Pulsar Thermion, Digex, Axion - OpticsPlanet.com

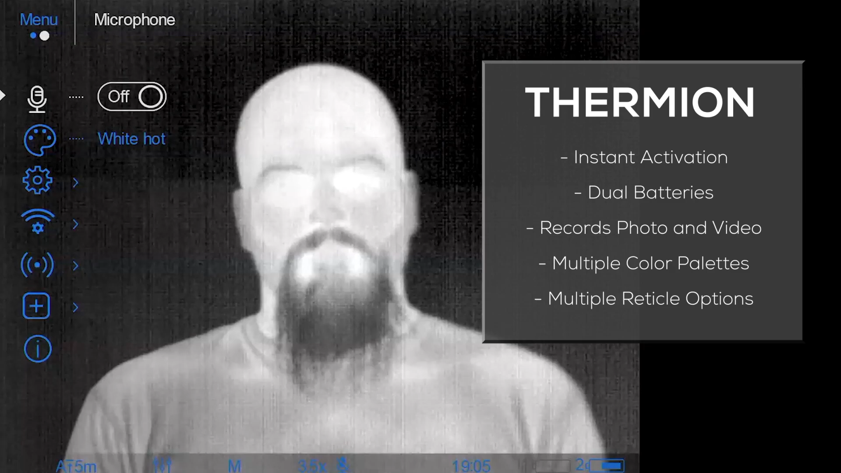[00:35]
the ability to record photo and video, as well as having multiple color palette options and reticle options.
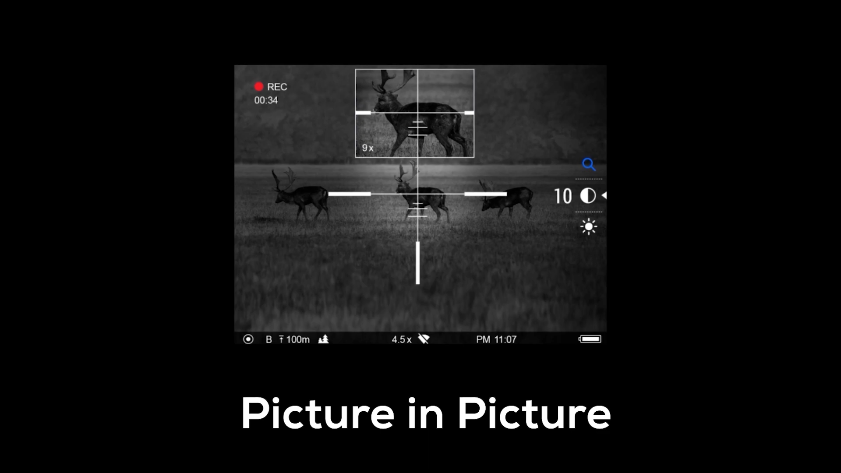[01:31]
and the picture-in-picture mode make hitting those precise shots on the first try as easy as can be.